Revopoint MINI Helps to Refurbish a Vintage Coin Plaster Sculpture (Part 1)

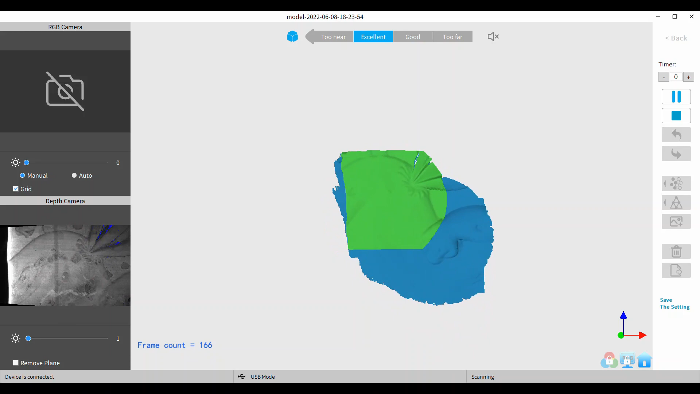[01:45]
You can see by the photo that I showed at the beginning of the video, it's in pretty bad shape.
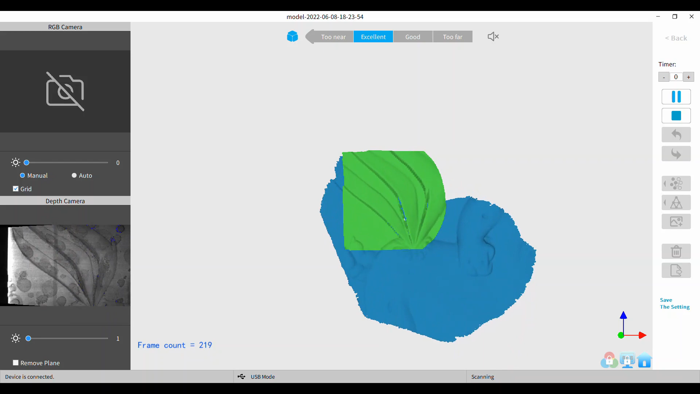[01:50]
And it also has this text on it which was frankly in the way of doing a good scan because it kept mistracking on the text as I would come back around and see it again.